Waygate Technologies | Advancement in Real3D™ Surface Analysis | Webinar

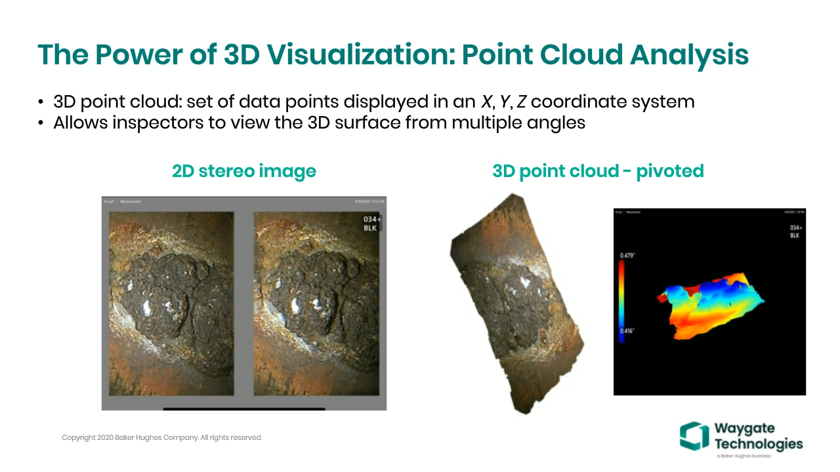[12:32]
And you can also pivot it, and that's what you're seeing on that pivoted weld just to the left of the depth map. So let's transition our discussion to 3D phase measuring with structured light.
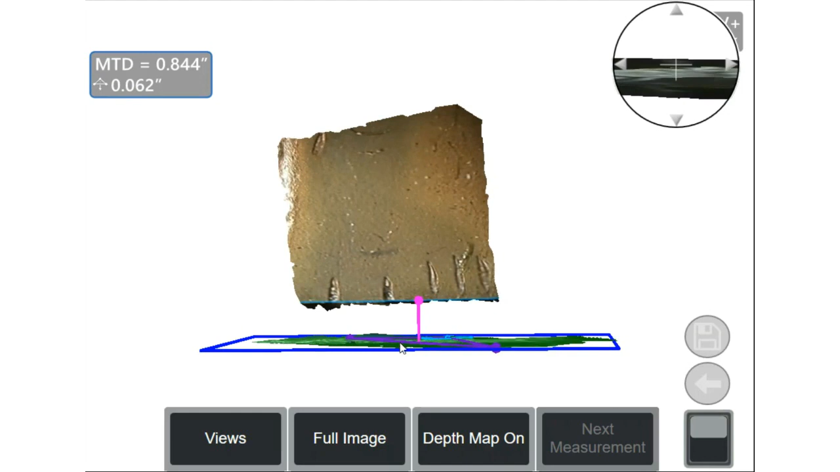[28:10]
So again, all of this blue data mask is data that's 62 thousandths of an inch from this mathematical plane. And 62 thousandths is significantly different. We can all agree from 42 thousandths. So that's one example. I'm putting two fingers on the map just to show you the versatility. On the depth map, correction, on the point cloud, I'm putting two fingers on it.
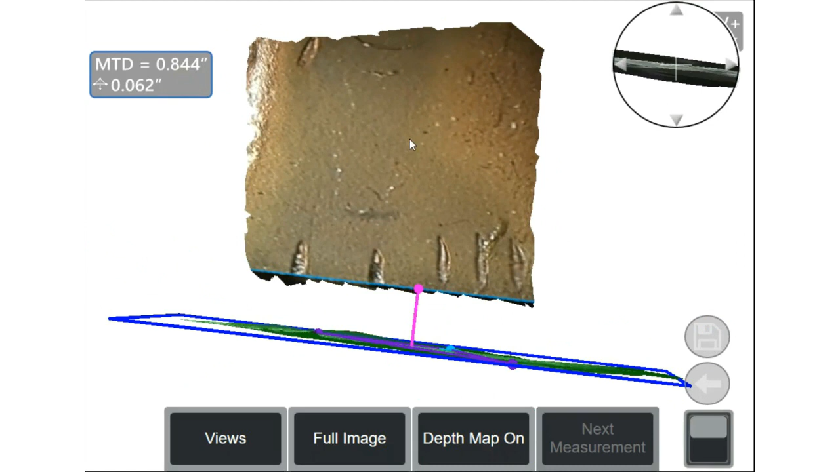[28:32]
I'm putting one in this area, one in this area on the point cloud and rotating it
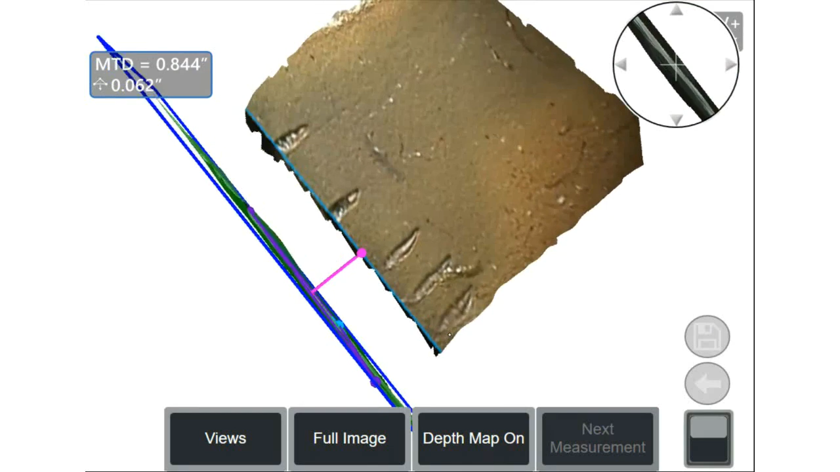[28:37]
to get the best view that I can,
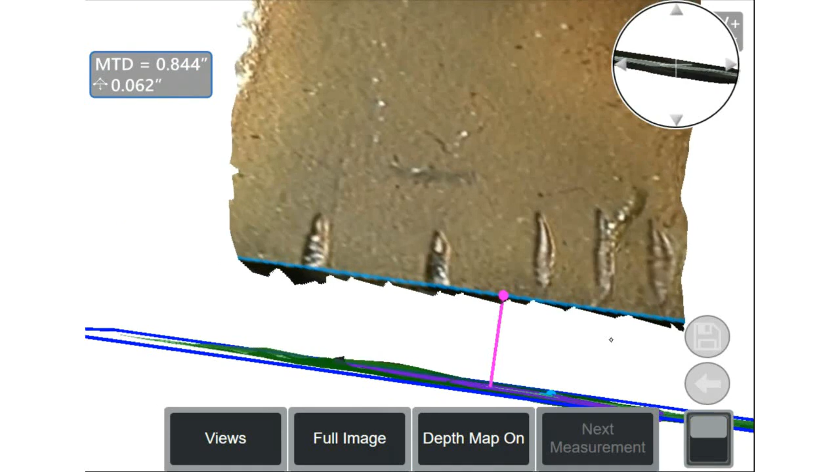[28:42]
zooming out to see if the surface data, the surface data is nice and smooth, just as I saw in the white light image.
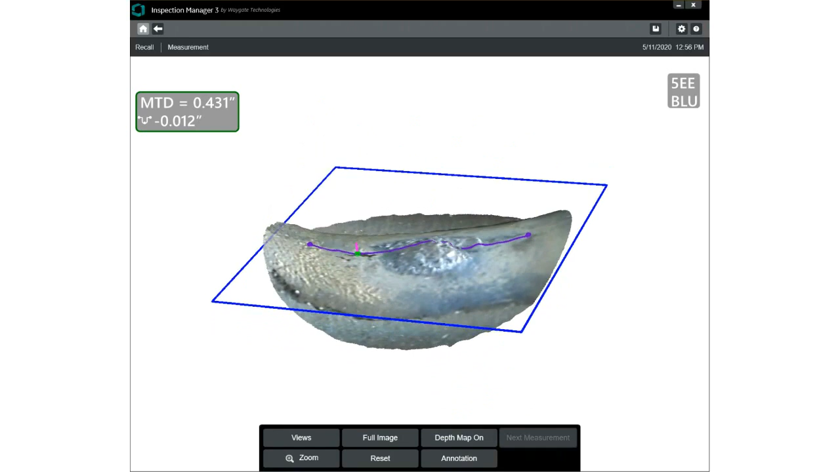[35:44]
If I click and drag on the bottom and start lifting that point cloud, what you notice is that I'm actually measuring on an orbital weld on the inside diameter of the pipe's radius. So, I'm getting inaccurate information. I'm not finding this strike point as the highest point.
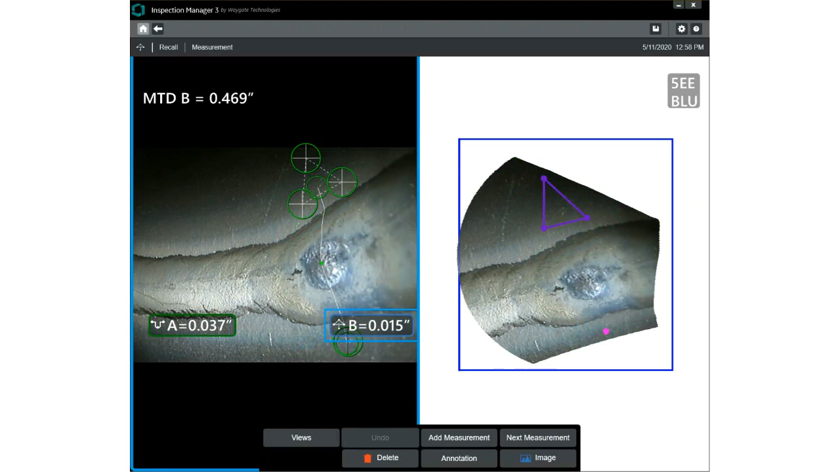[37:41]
And I'm placing again three cursors to establish a mathematical plane and measuring to the other side. And you'll see this green surface mask that mask data gives a lot of reference. And what it's telling me is all of these points except for this area here are on the same general plane as my depth reference. But when I rotate that point cloud, you'll notice that I have a high-low at this point of some 15,0007 inch. So, I then have to reevaluate.
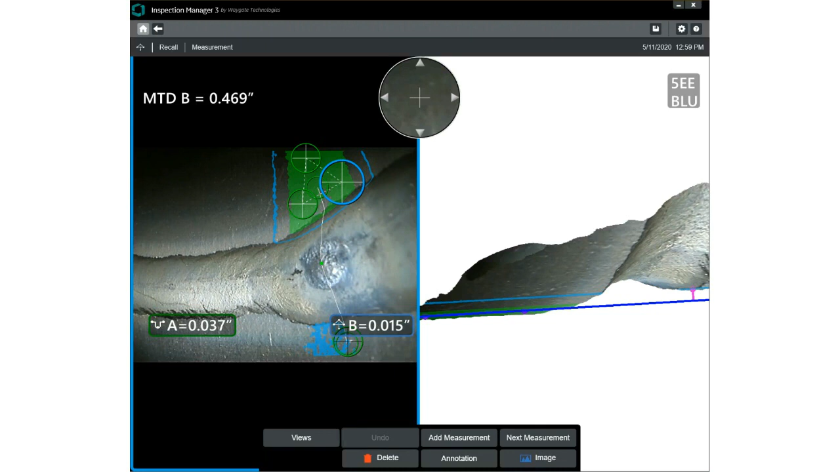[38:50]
high-low of 15,0007 inch. So, not all things are truly what they appear to be. And lastly, what I'll show you is a faster way to measure this entire weld instead of using a single depth profile.
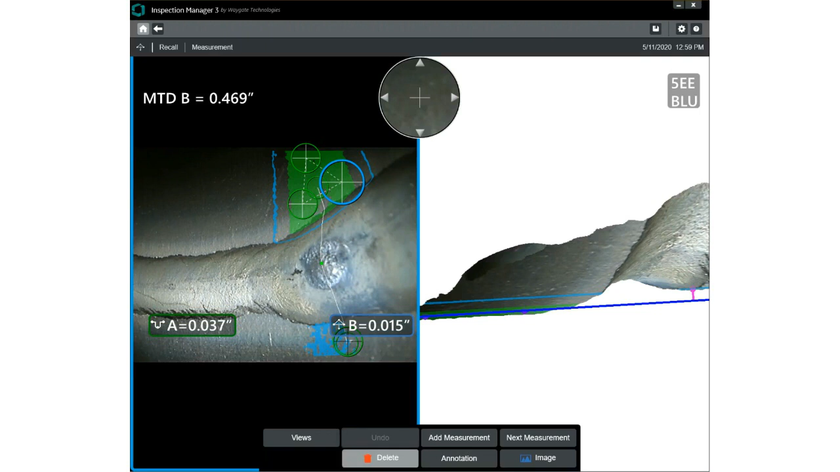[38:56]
Let me delete both of those measurement types.
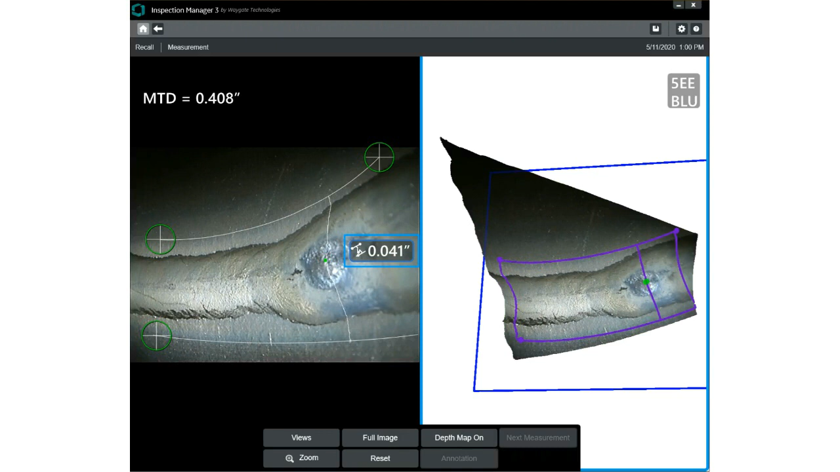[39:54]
it's taking hundreds of slices between these and capturing that as the highest point. And that's how you can look at some of the pitfalls, and that's how you can use these tools to avoid making these kinds of errors.
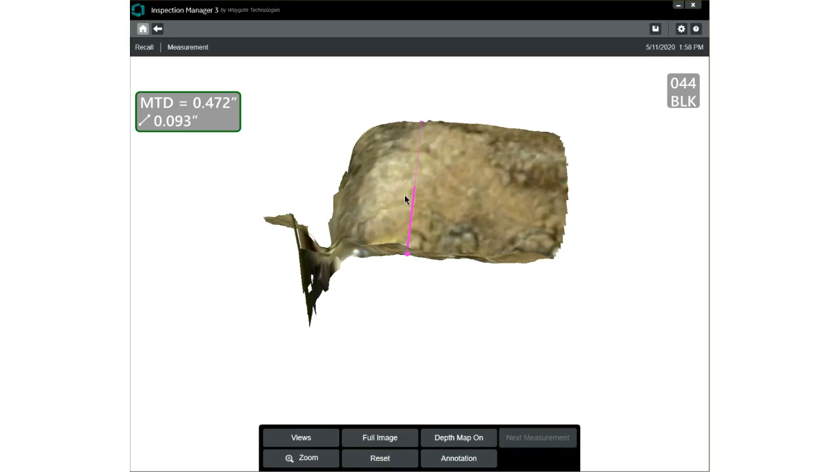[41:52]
not congruent to or perpendicular to the face of that stator. It's measuring off at an angle. And furthermore, I'm not measuring vertically up the face of that stator. Significantly in front of it on the near side stator floor, significantly around the shoulder on the far side stator floor.
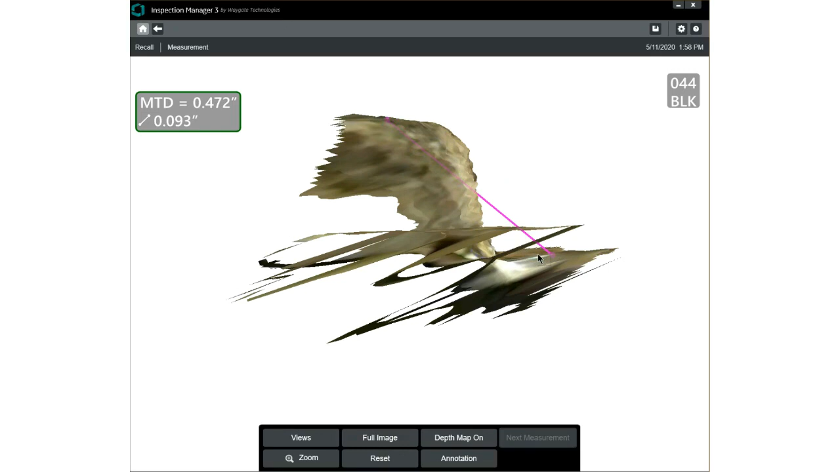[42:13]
And because there is no noise,
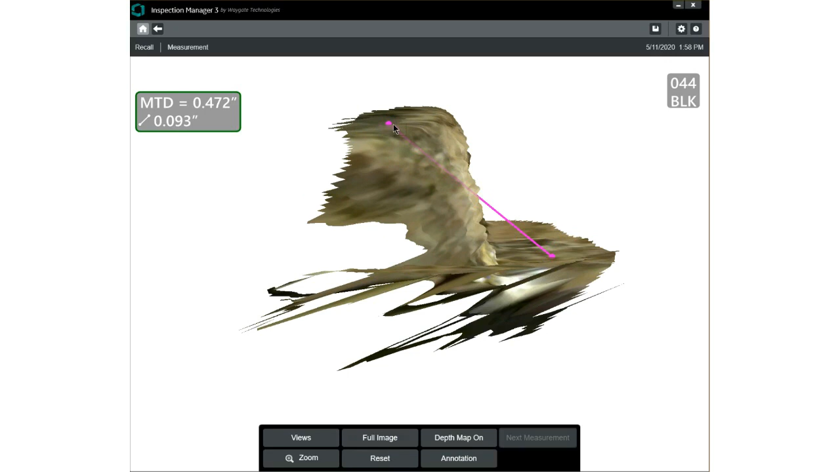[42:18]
the XYZ data around this cursor and the XYZ data around this cursor
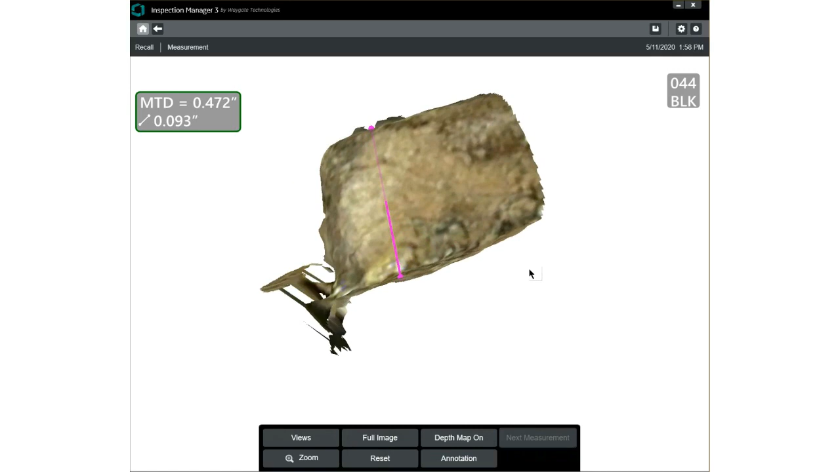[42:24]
are very clean and congruent with what I saw in the white light image. I would tell you that image, that measurement is giving me a fairly accurate and a very wrong measurement.
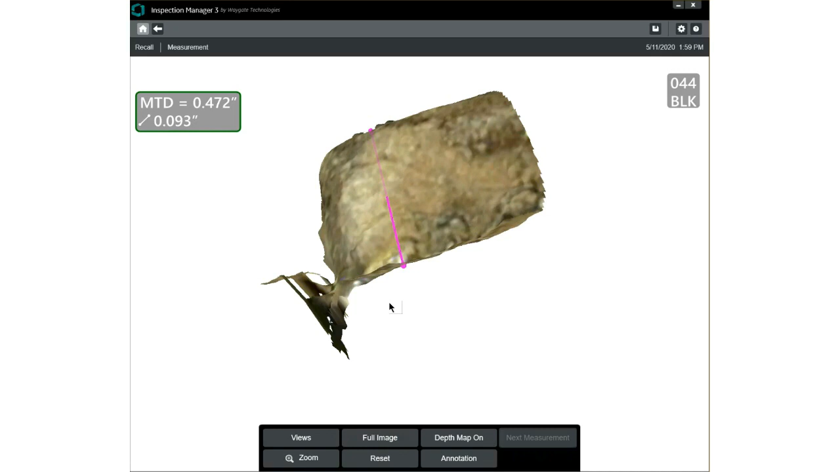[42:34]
So I'll reset the point cloud.